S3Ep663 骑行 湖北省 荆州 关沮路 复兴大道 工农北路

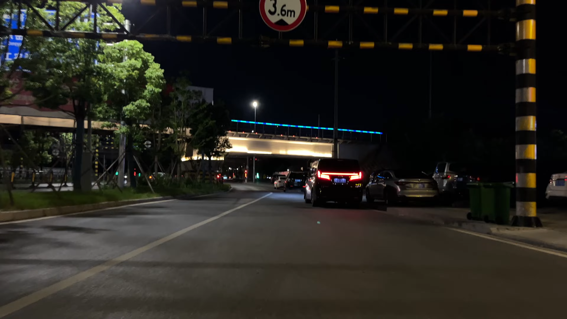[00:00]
走，我们现在是荆州的，这叫莒吧，观莒路。